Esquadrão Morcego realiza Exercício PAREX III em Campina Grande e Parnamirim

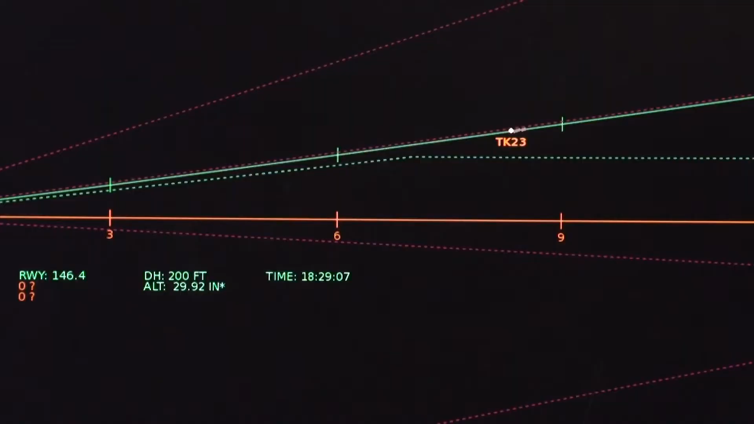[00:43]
um sistema de aproximação radar transportável,
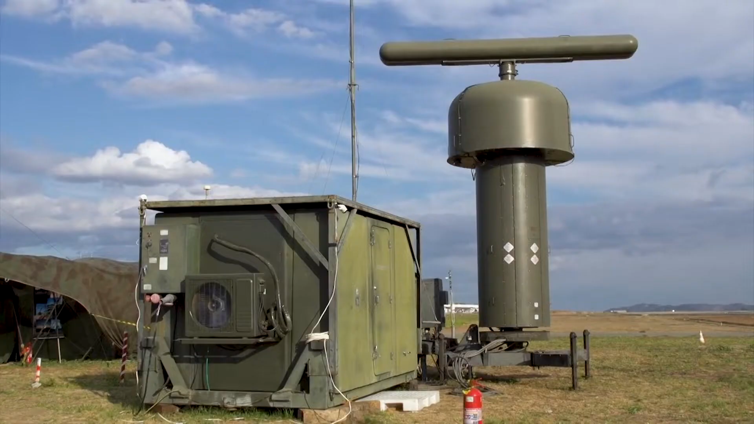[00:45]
composto por um radar de vigilância e outro de aproximação de precisão.
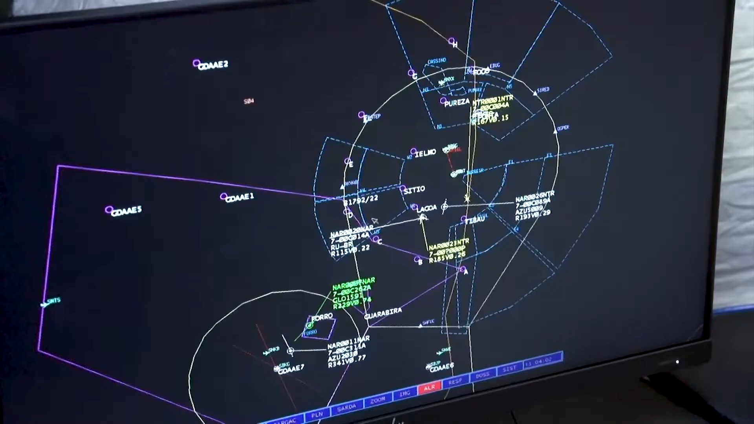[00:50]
Estes radares prestam os serviços de controle
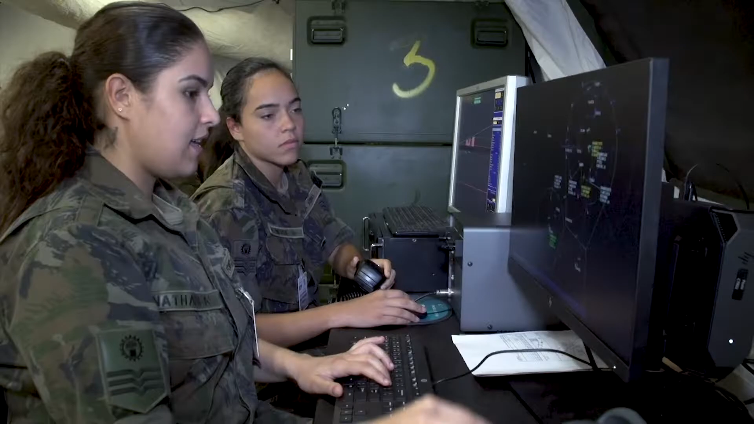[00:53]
de terminal APP e de aproximação de precisão radar, PAR.
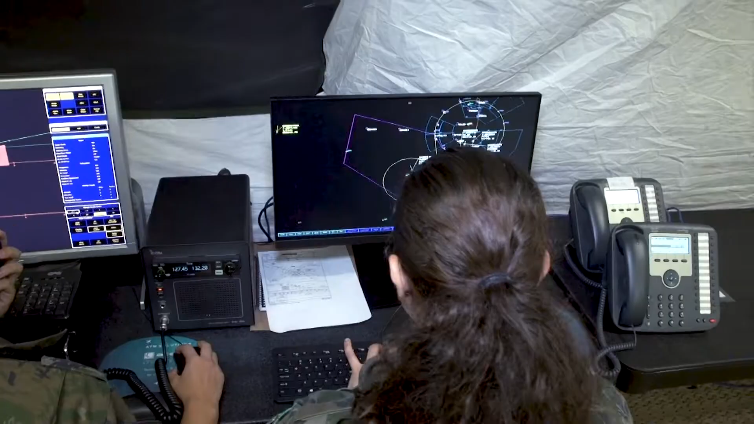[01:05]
Tanto o APP quanto as aproximações PAR estão sendo controlados de forma remota,
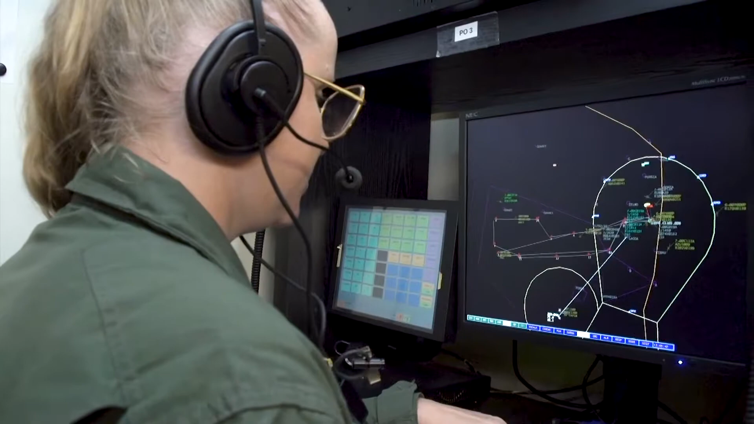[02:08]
a gente chama de APP Campina Grande,
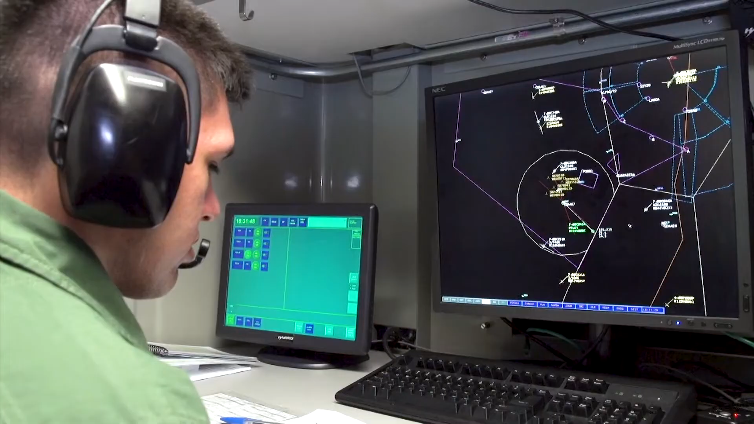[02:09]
estamos operando também o serviço de aproximação de precisão radar PAR,
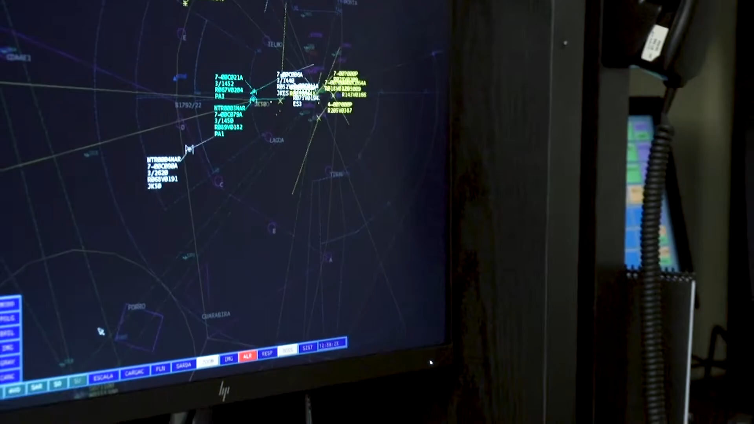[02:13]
estamos também com o órgão de controle de operações militares, todos eles operando de forma remota a partir do nosso sítio radar de Natal. Então, esse exercício engloba diversas atividades de controle de tráfego aéreo com uma inovação.